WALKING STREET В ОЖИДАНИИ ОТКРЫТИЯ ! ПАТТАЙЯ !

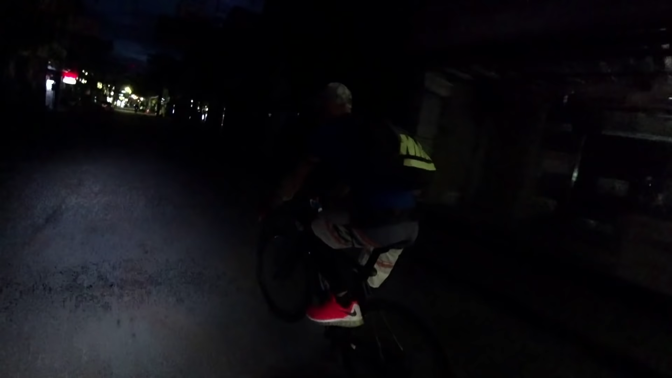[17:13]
Мой организм не успевает за твоим. Так, опять кто-то на велосипедах нам тут встретился. А, тут еще ездить же по ней нельзя.
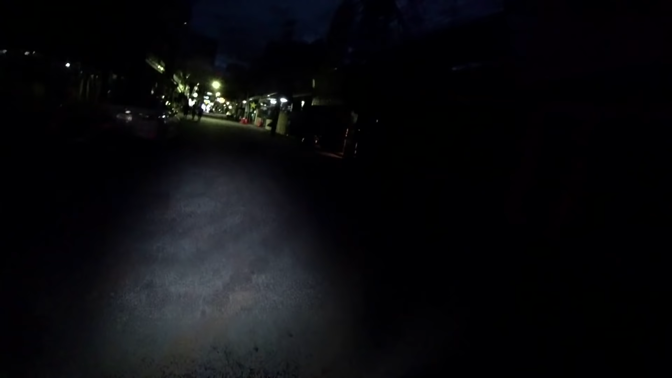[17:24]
Ну да, да, да, да, сейчас закрыли. Ну как бы ездить можно. Но если поймать полицейские, конечно, тебя оштрафуют.